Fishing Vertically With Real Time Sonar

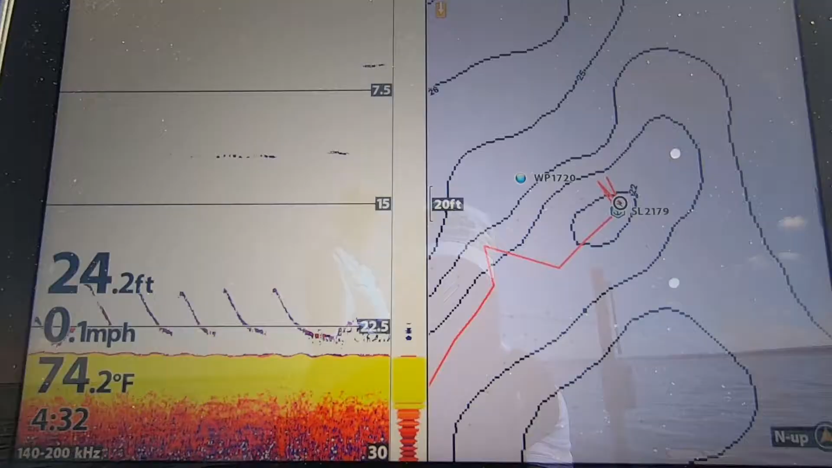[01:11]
On screen: depth 24.2 ft, water 74.2°F, speed 0.1 mph
that thing's going to hold me there within a foot I mean
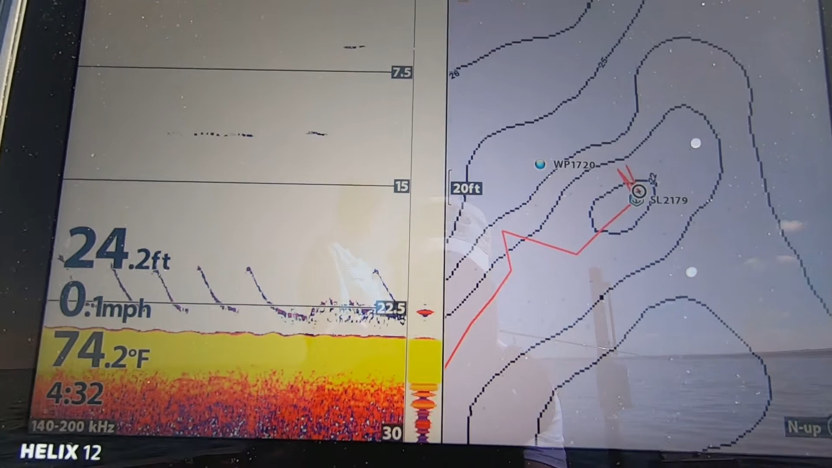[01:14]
On screen: depth 24.2 ft, water 74.2°F, speed 0.1 mph
I'm parked there's I'm in the perfect spot and I'm just vertically jigging this thing and I can see fish coming through on the sonar number two is
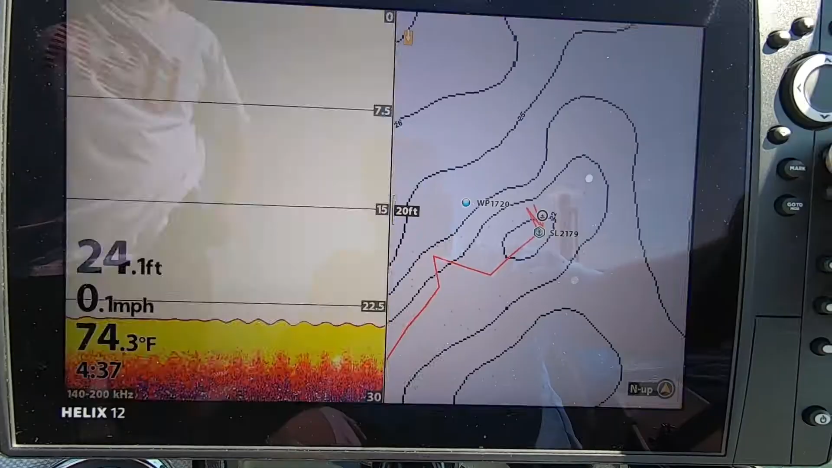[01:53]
On screen: depth 24.1 ft, water 74.3°F, speed 0.1 mph
now here's how you do it you go into menu you go to setup and you go to user mode
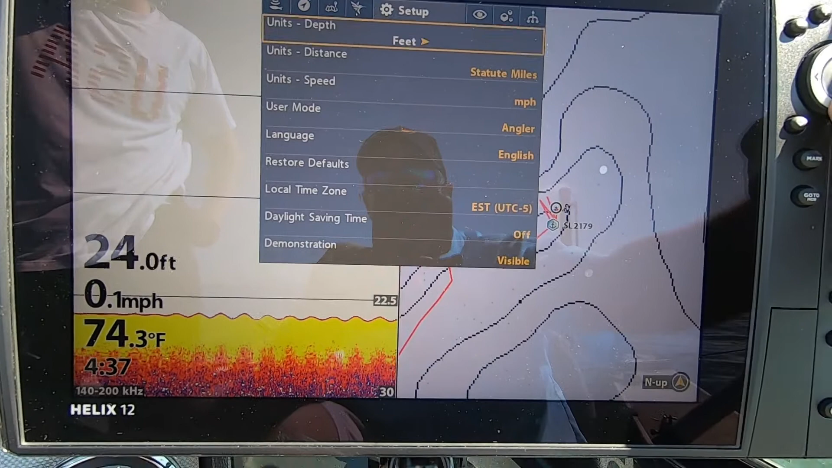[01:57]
On screen: depth 24.0 ft, water 74.3°F, speed 0.1 mph
and then you just set it to custom when you set that to custom from the angler mode what you're going to see is
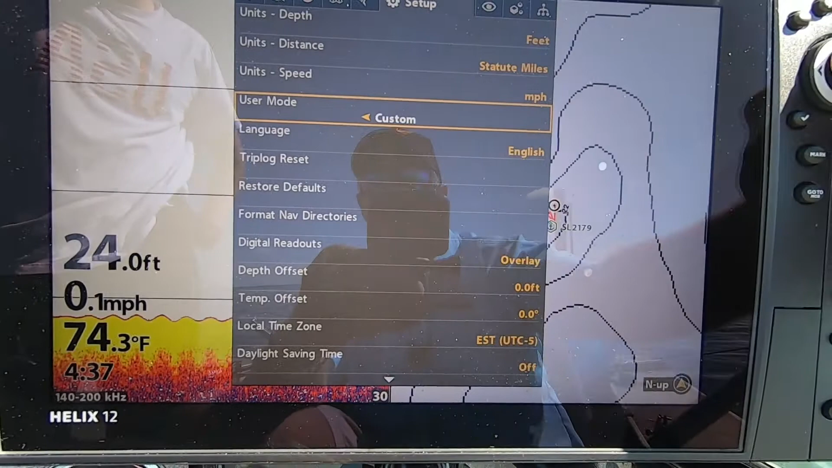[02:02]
On screen: depth 24.0 ft, water 74.3°F, speed 0.1 mph
you're going to get a whole bunch more options okay then I'm going to go back to the sonar menu and I'm
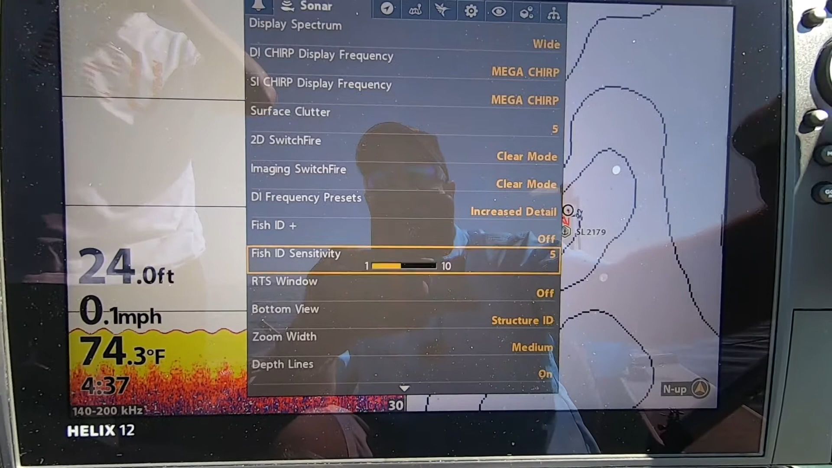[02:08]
On screen: depth 24.0 ft, water 74.3°F, speed 0.1 mph
going to scroll down to the RTS window and when I get to that RTS window I'm going to turn the color I'm going to turn it
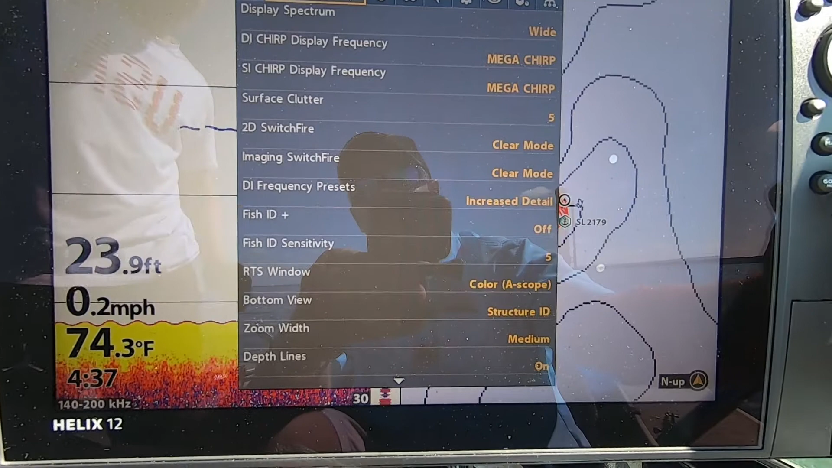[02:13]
On screen: depth 23.9 ft, water 74.3°F, speed 0.2 mph
to color a scope you can have it off you can have it full color or color a scope I like the a scope
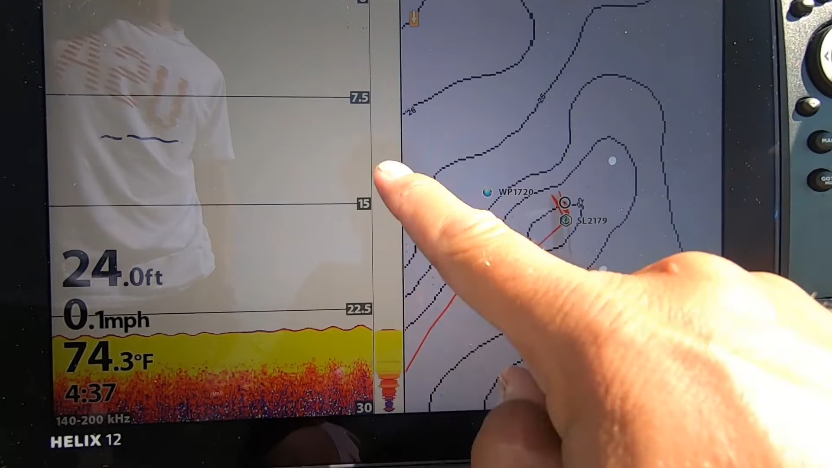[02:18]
On screen: depth 24.0 ft, water 74.3°F, speed 0.1 mph
I think it's pretty cool gives me a really good look at everything going on down there this is going to give me immediate feedback I'm going to see everything happening and
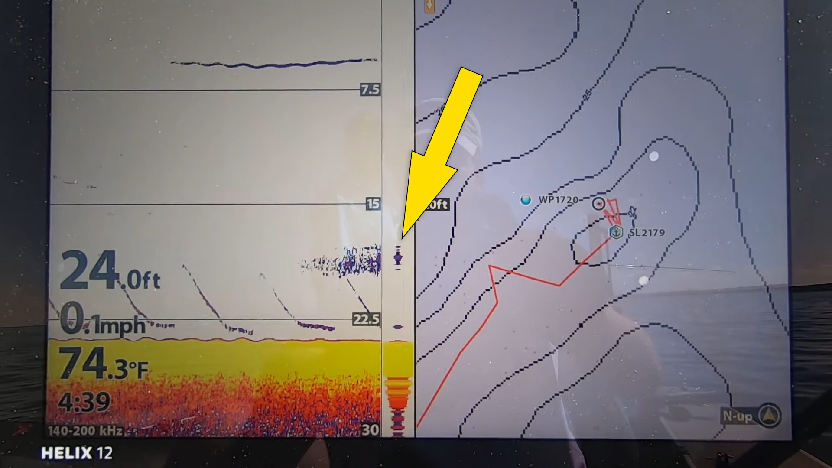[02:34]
On screen: depth 24.0 ft, water 74.3°F, speed 0.1 mph
then I'm going to see the history of everything as well as it scrolls across that across that sonar screen so it really does everything I need it to do I'm going to see fish coming in I'm going to see it in real time and I'm going to see him coming across the screen you